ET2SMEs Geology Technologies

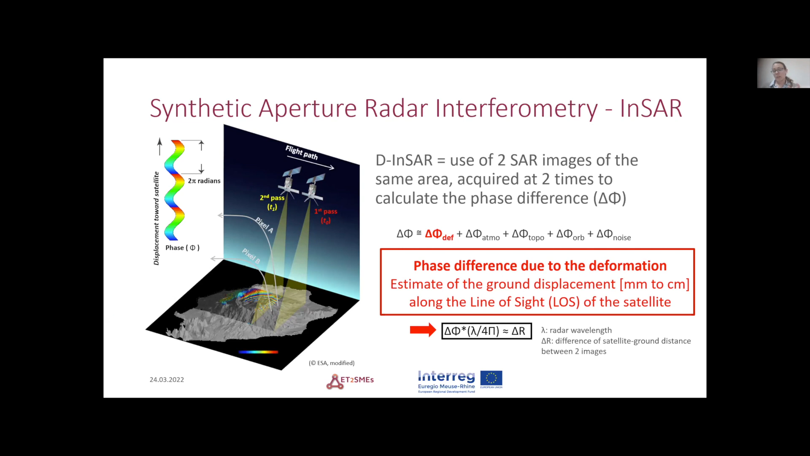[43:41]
And this is also according to the properties of our rather system that we have in space. But we will calculate this difference, which is actually the difference between the satellite ground distance. So it's a really powerful technique because we can cover a really large area.
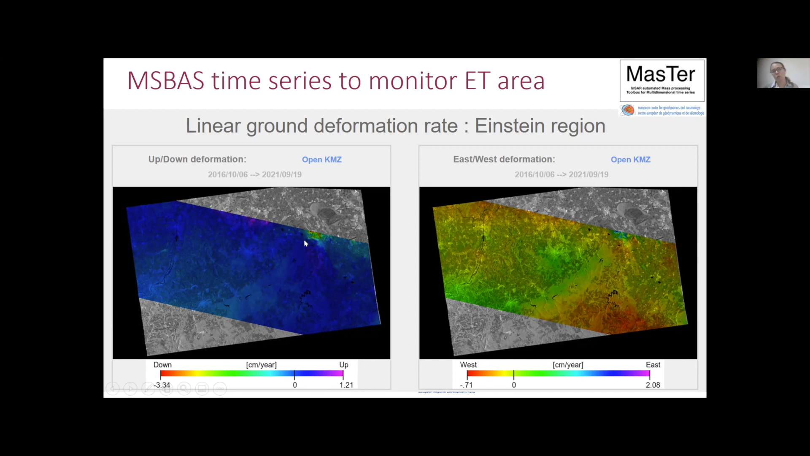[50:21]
What you can see, for instance, is on some mines. Of course, there are some down deformation. Here it's in Germany, for instance, which is pretty visible in the INSAR signal.